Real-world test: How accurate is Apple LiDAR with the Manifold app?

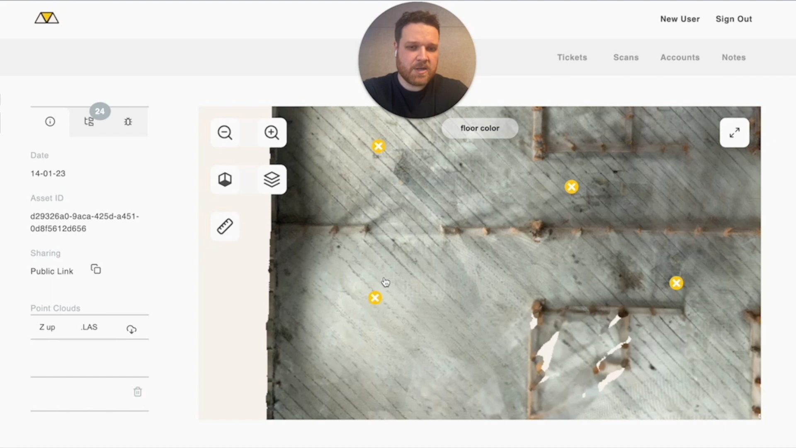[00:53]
But to even get a better measurement, I'm going to jump directly into the scan that's closest to it. And this is usually a best practice if you want to get the best results when taking measurements.